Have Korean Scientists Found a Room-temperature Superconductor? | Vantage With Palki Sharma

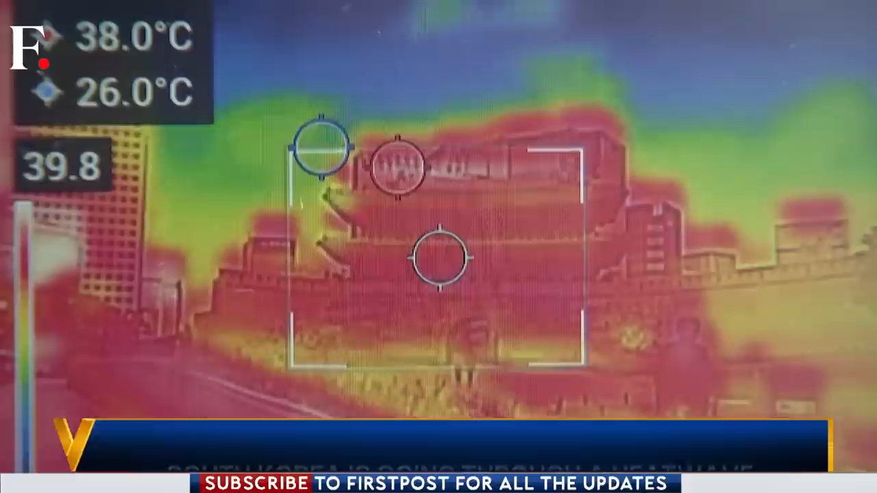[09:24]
Thermal cameras have been depicting the heat in Seoul. The city's monuments are a bright red.
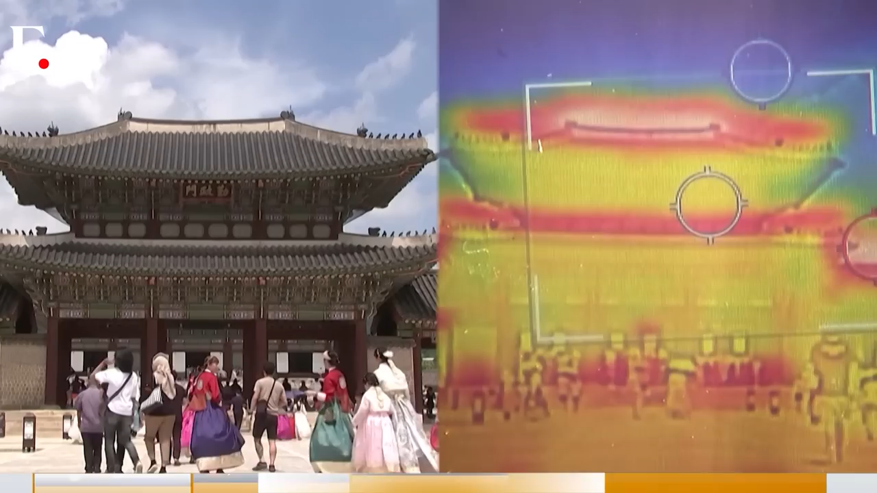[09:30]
They're burning up. And this is definitely taking a toll on people.